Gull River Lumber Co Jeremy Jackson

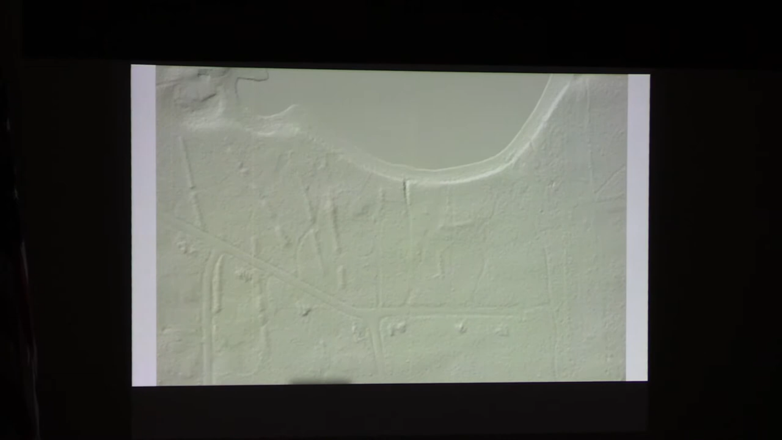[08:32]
And, unfortunately, before they were protected, there were actually roads built through them. And, some of them were bulldozed. If you do anything now, you're going to get a felony. So, don't ever tamper with an Indian mound.